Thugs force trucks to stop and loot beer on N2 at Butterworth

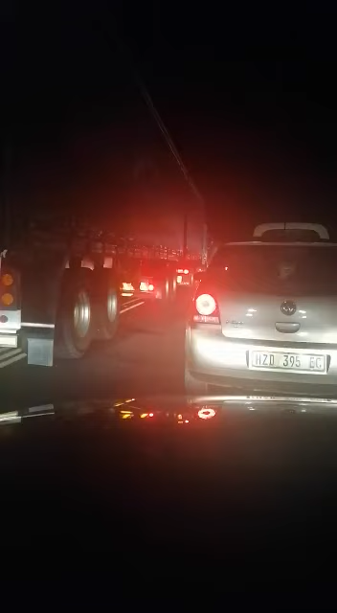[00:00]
izambambezela impahla. Ayo, iyachuma. Hayi, ndifuna uba ne-evidence. Kweyiphi ngoku?
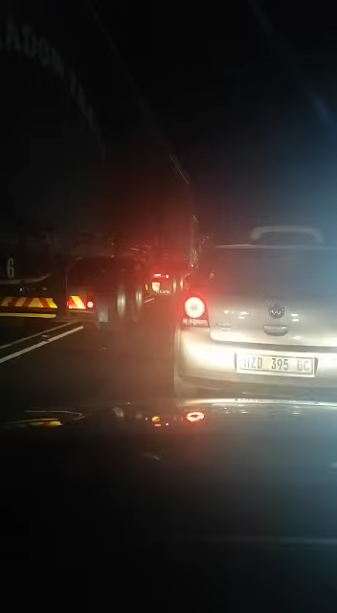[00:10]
Ngeyiphi ne? Avengers. Hayi ke, hayi ke, ndingabancana. Avaka imela. Heyi! Kungavuka uba usitoti apha. Kungavuka uba usitoti, nizinto ezakwenzeka. Abhitye lo mntu apha. And ke bazawucinga eleke truck, hayi mayimele truck, bazawucinga eleke truck igqithayo uba inomthwalo onjani. Because funeka zislow ishe down apha. Ndintsoke. Hambana.
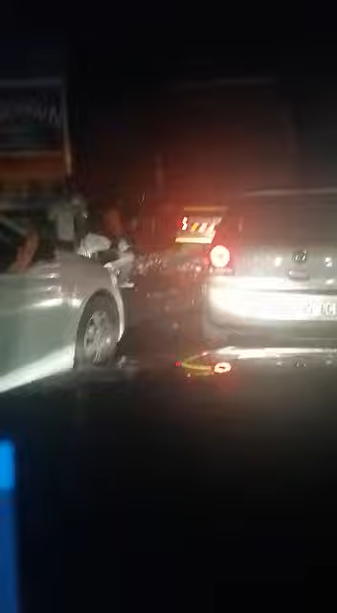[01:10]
And ke ungabani kudala belutha aba apha.